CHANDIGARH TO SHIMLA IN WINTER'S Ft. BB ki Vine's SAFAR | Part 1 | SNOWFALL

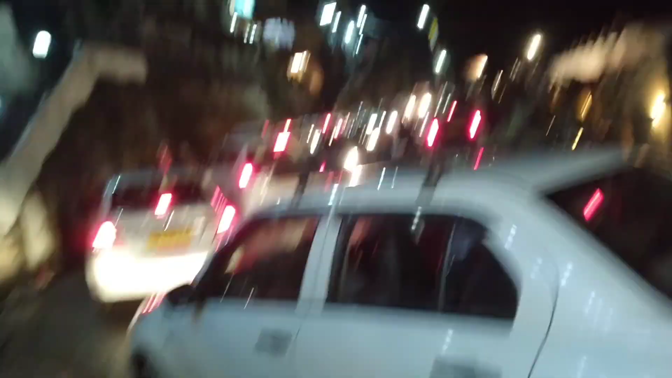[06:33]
रश कितना हो रखा है यहाँ पे देखो।
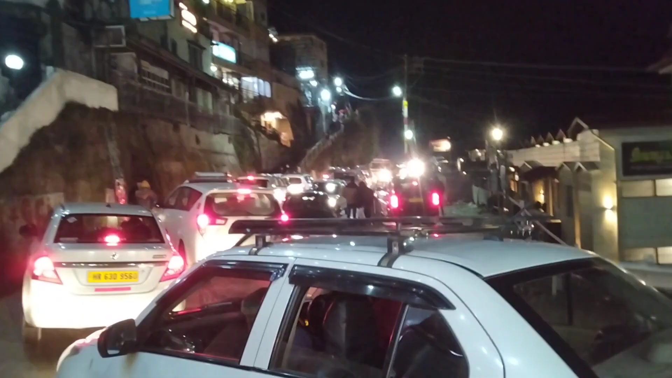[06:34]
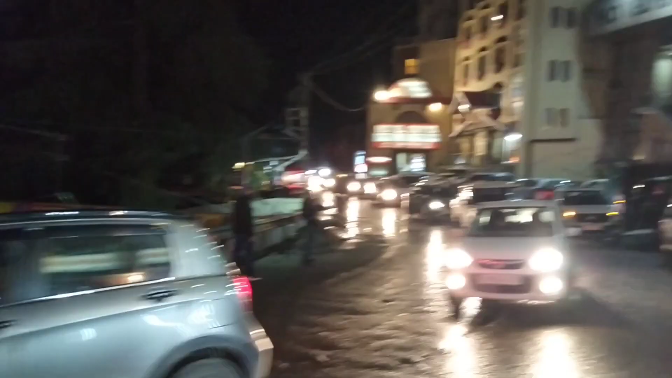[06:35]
ये कहाँ का रश है? चंडीगढ़ दिल्ली नहीं है, इधर कहाँ से, इधर को कहाँ जा रहे हो? और इधर कुफरी वाले वापस आ रहे हैं। अच्छा कुफरी, ये है कुफरी दोस्तों, कुफरी का रास्ता ये है,